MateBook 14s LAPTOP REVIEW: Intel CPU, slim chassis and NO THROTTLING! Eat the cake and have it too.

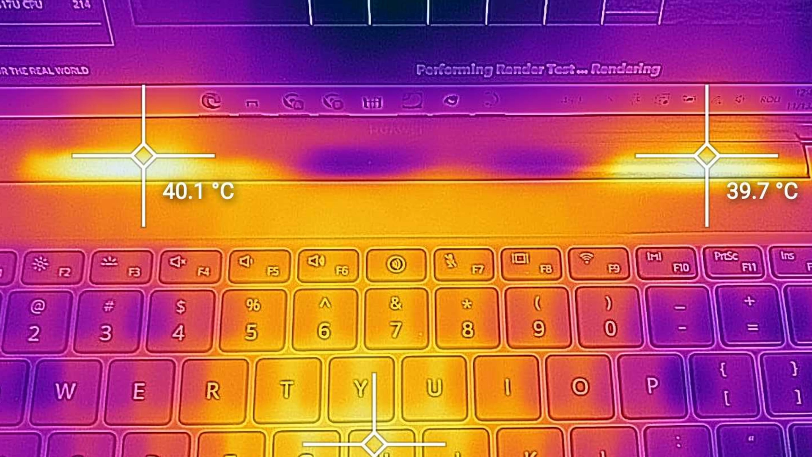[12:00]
The hot areas are the evacuation grills under the hinge. Nothing unusual, as the slim laptops do not have side grills for hot air dissipation. What's in the images here? It's the first thermal recording before Cinebench R15 stress test.
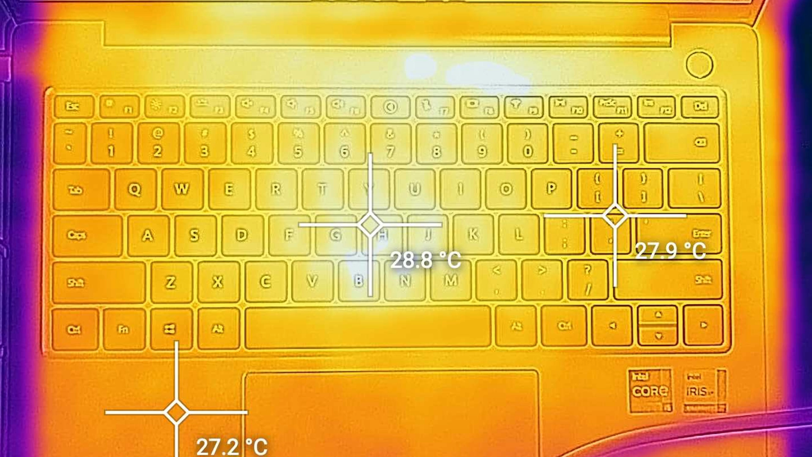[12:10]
And the room temperature for reference. The results show a relatively cool laptop, as 40 degrees Celsius on the keyboard is nothing unusual for an ultrabook.
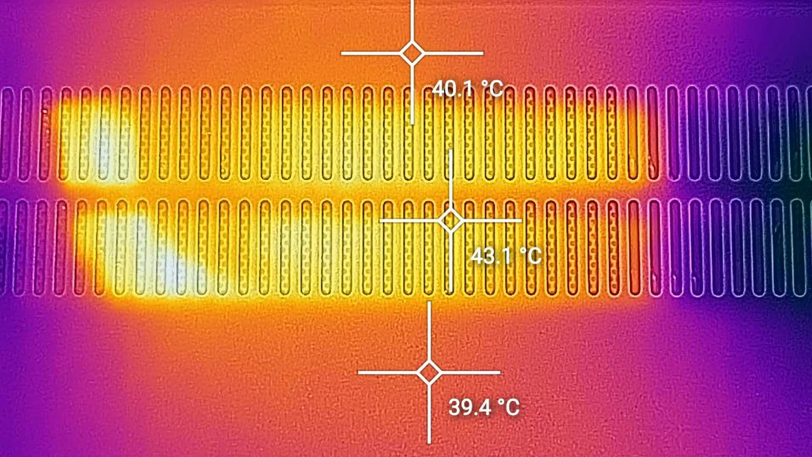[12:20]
Not even the bottom of the laptop seems to catch fire, but I recommend you don't use the laptop on your lap or do not cover the air grills.